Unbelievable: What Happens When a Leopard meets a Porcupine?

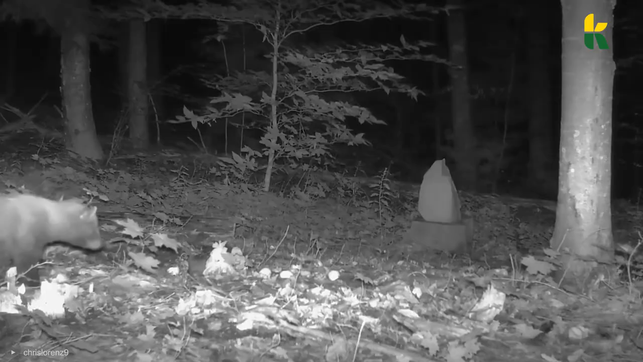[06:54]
But the best predator of porcupines is the fisher. These guys are so skilled at hunting porcupines that they can take them down like the quills are no problem.
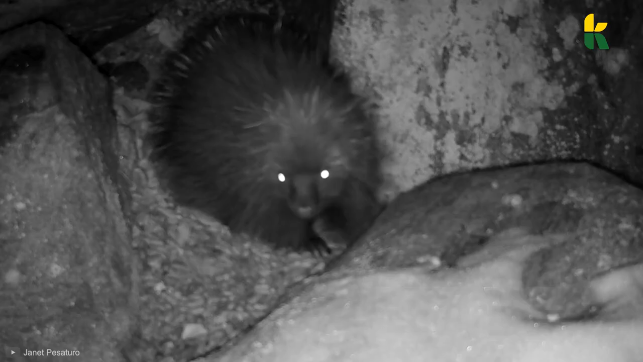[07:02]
Fishers will hunt down porcupines at night and take them out while they're still in their burrows, even if that means hunting them down in the middle of winter.
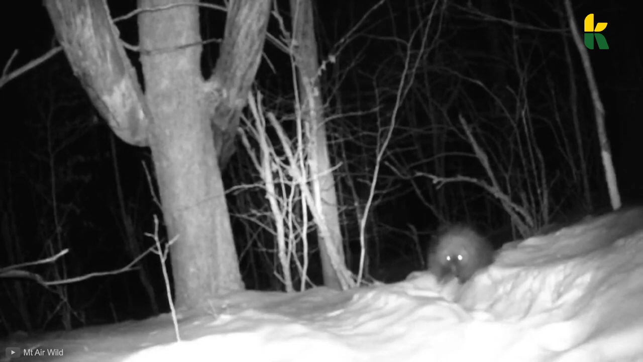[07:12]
And whenever a porcupine notices fisher tracks in the snow, it immediately returns to its den. But how do these relatively small predators kill porcupines?
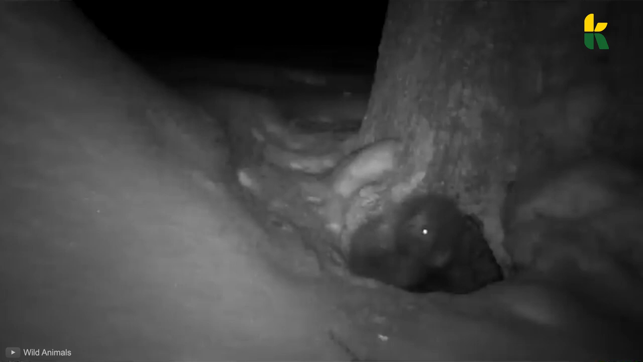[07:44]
Instead, it'll wait for the prey to come out and then attack.
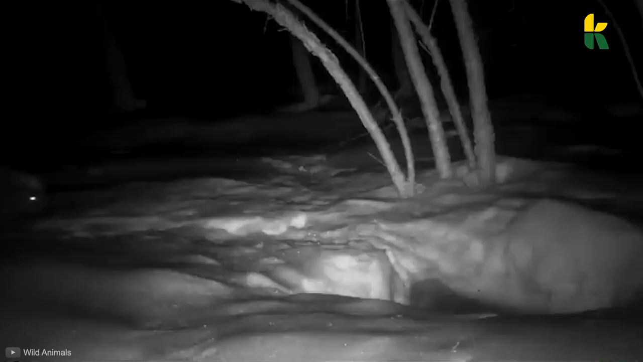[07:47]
While doing research, we've managed to find another uncommon predator of porcupines.